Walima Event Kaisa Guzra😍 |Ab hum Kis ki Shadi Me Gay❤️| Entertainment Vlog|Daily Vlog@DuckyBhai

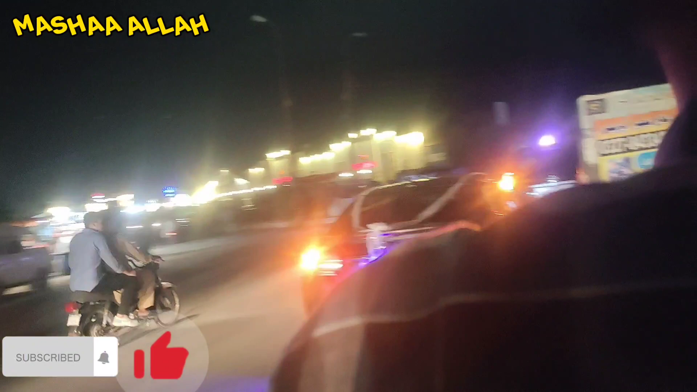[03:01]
تیسٹینیشن کی طرف اور یہاں پر یہ جو ہے کوئرز گارڈ کی طرف سے اور یہاں پر آپ دیکھیں کتنے سارے ہالیں اتنے سارے ہالیں اور یہ جو برستہ پڑتا ہے ہال کا اتنا کوئی رش ہوتا ہے جیسے جہاں سکول ہوتے ہیں صبح صبح
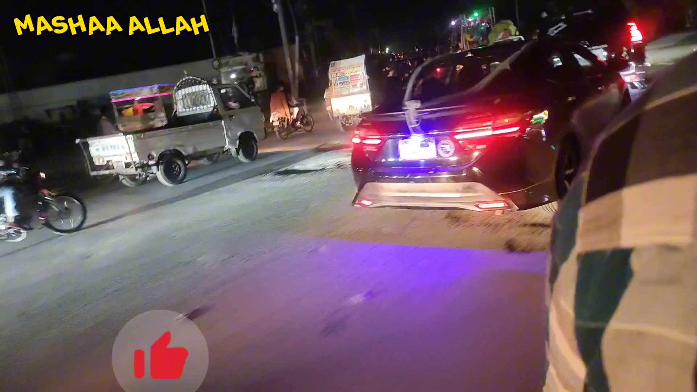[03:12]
رستوں میں رش ہو رہا ہوتا ہے بچے ہر طرف سکول جا رہے ہوتے ہیں تو اسی طرح رات
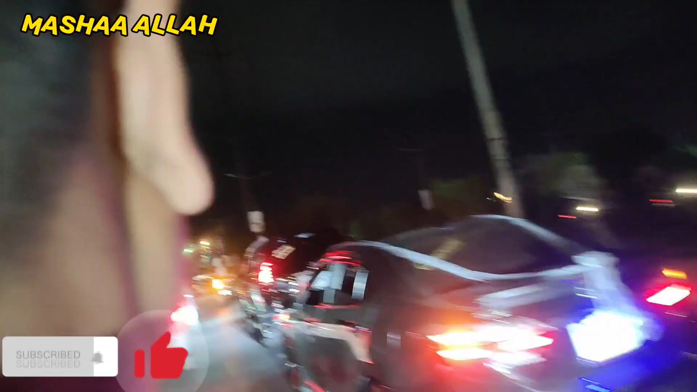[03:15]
میں جب یہ ایلیا ہوتا ہے تو وہاں پر جو ہے وہ بہت زیادہ والا رش ہوتا ہے اتنی تو میں نے کار دل ہو کی دیکھی جو سجی ہوئی تھی برات اب یہ دیکھیں
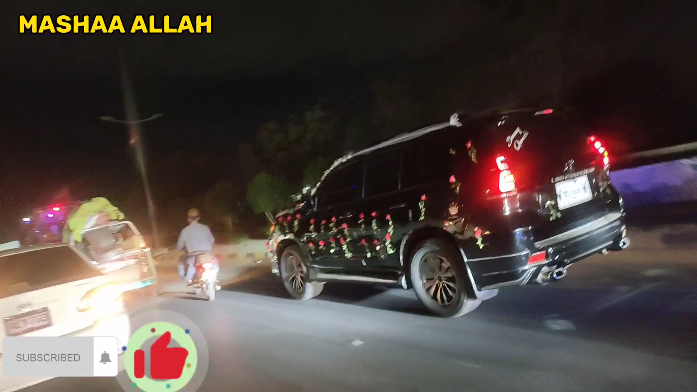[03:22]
پروٹو گول سے دلے کی کارڈ جا رہی ہے اور آج کل جو ہے ٹرینڈ میں آپ لوگوں پہ بتاؤ گا کہ ایسا چلا ہے کہ چار گڑیاں پیچھے چار گڑیاں آگے بیچ میں دلے کی گاڑی جیسے کوئی پرائیم منسٹر جا رہا ہو خیر